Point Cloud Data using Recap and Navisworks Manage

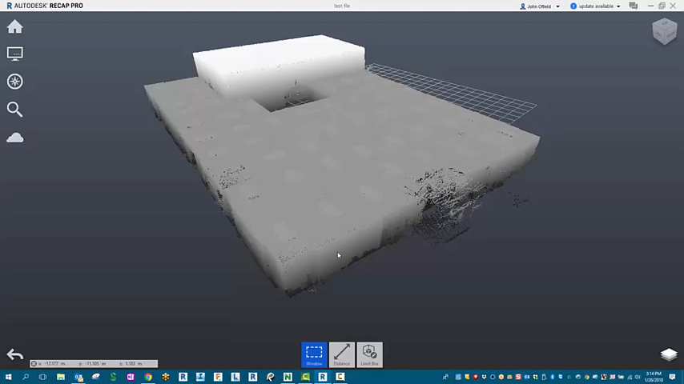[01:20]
All we need to do now is add a little colorization to it. Be able to define where we're at in this point cloud a little bit easier. Let's do a save as now.
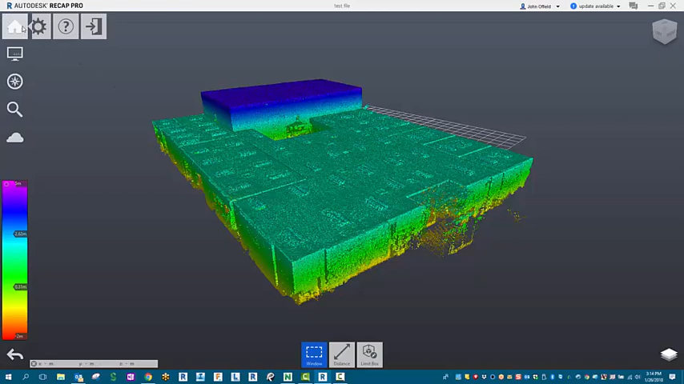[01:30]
We're going to save this as RCP file. This is what Navisworks can then open up.
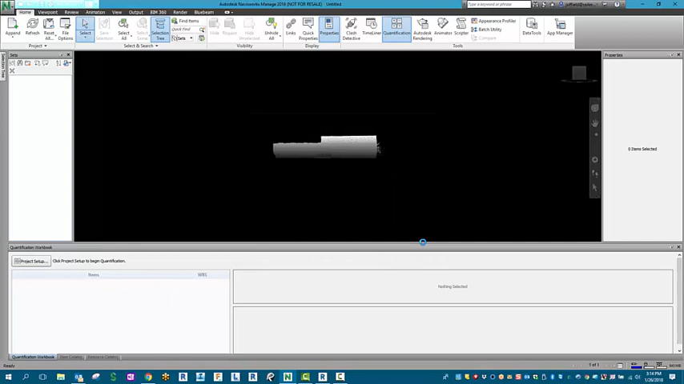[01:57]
That's how we bring in our point cloud data into Navisworks manage.
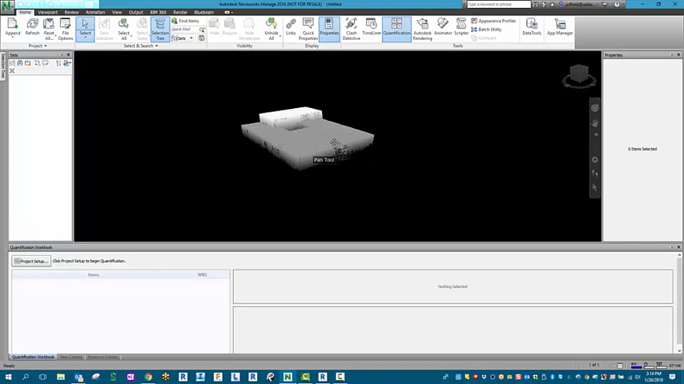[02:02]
Hope this helped you out. Enjoy your day. Thank you for your time.